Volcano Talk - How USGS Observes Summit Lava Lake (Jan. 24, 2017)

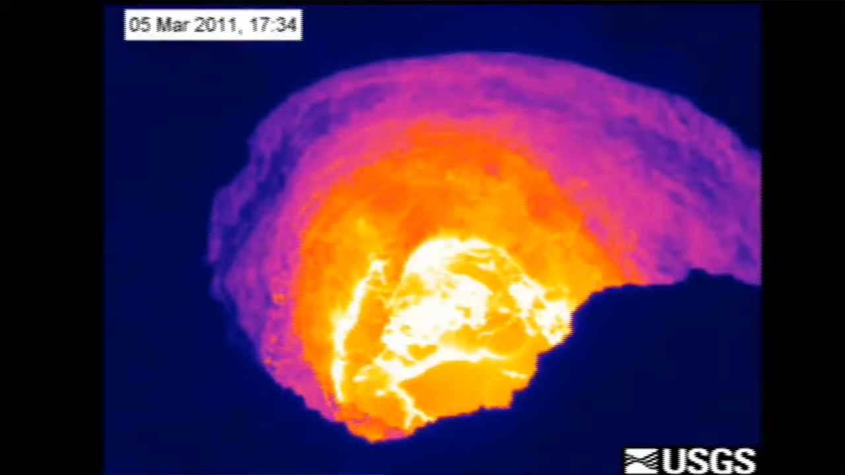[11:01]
We basically had an intrusion on the East Rift Zone, and actually a new vents open, and the lake basically completely drained. So it left the overlook crater basically completely empty. So this is, this is sped up. It basically drained over 24 hours. It dropped about 140 yards. Yeah.
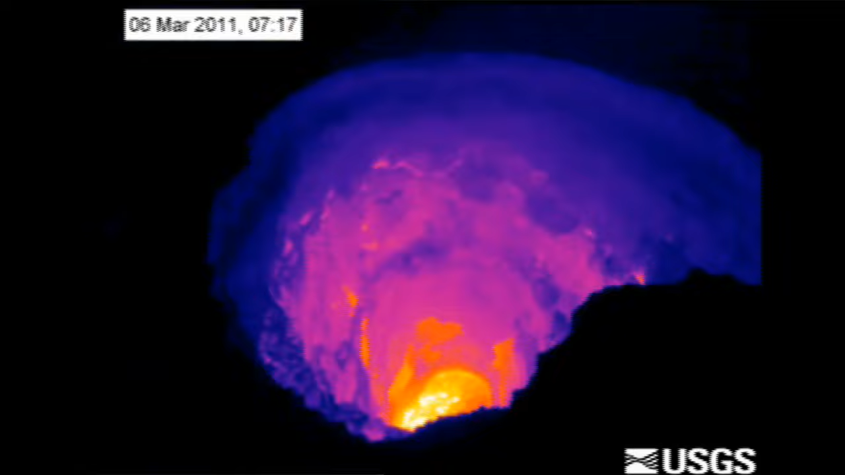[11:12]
And the lake at this time was about 150 yards originally across.
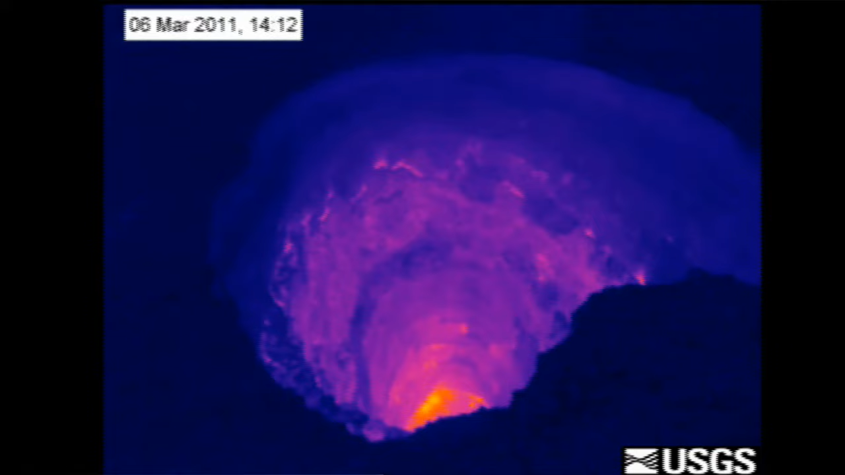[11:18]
So, we had this empty crater. So we flew around the crater in the helicopter with a thermal camera, and we again collected a series of overlapping thermal images.